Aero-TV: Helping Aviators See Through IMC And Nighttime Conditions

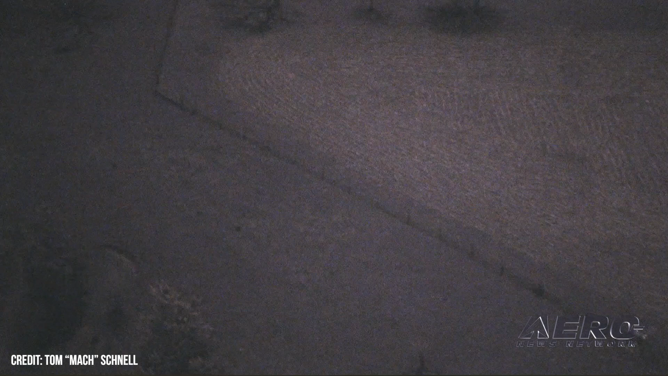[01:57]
people objects and so on and it sure makes a big difference in situational awareness flying in in such conditions we also use lidar so
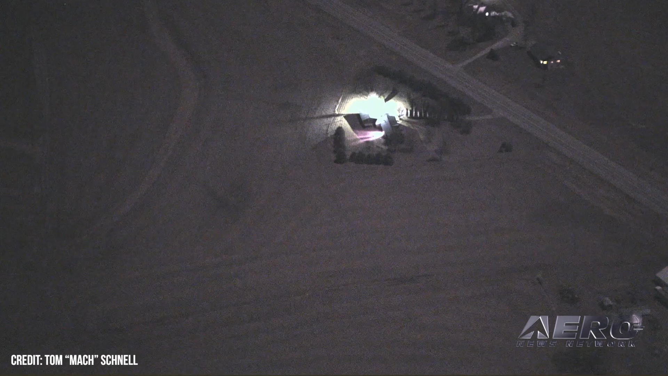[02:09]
light scanning ranging systems that measure how far away objects are and
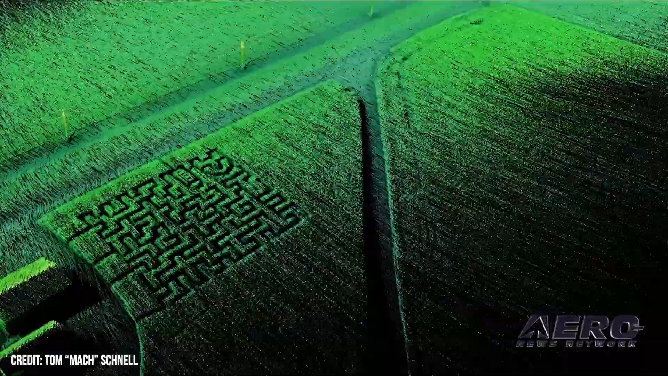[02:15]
they actually get mapped and then identified and the simplified version of that gets put into the helmet so that i might get a symbol of a tower when there's a tower or a power
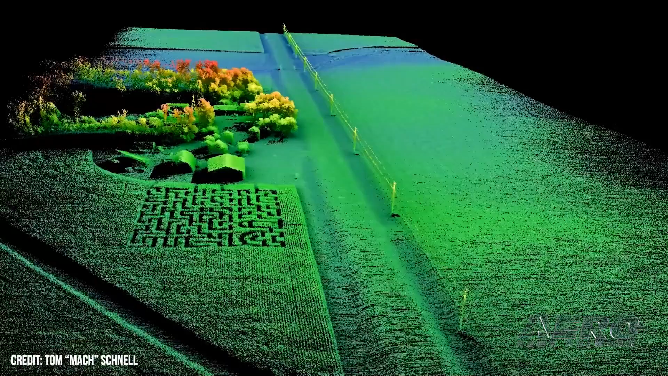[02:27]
line or uh terrain that you might collide with trees even and so on so we we use
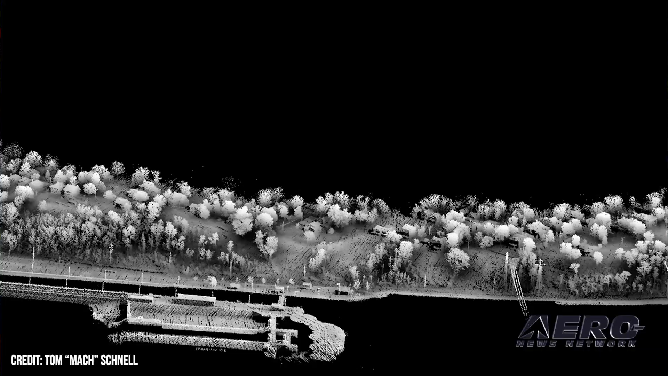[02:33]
sensors displays and other technology to help the pilot navigate much more
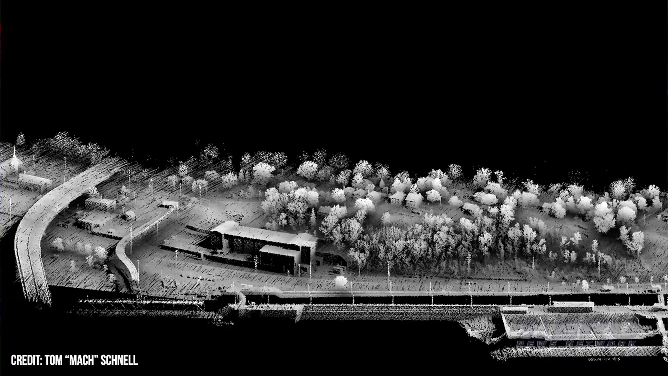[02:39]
efficiently and for sure also safer in degraded visual environments with helicopters